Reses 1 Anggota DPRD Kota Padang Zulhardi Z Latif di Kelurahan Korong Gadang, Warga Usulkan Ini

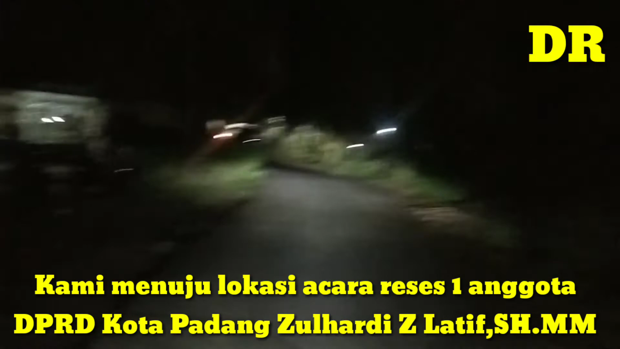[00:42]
Kami menuju ke lokasi acara. Menuju ke lokasi acara. Alhamdulillah kita sudah sampai